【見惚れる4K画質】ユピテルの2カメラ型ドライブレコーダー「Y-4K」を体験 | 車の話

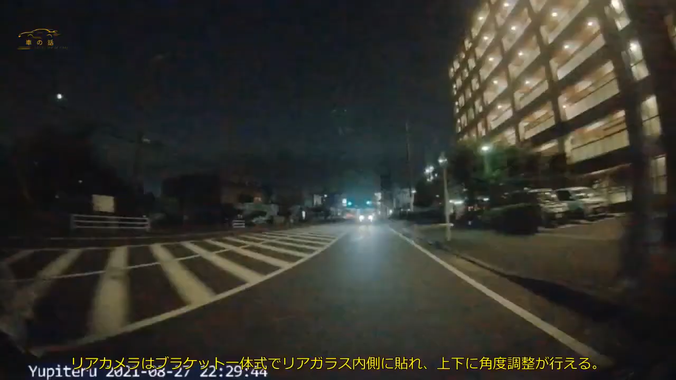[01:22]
に角度調整が行える ガラスとの隙間が少ないためガラス面の映り込みも防げる 電源はオーディオ配線や車内ヒューズなどから取得でき本体とリアカ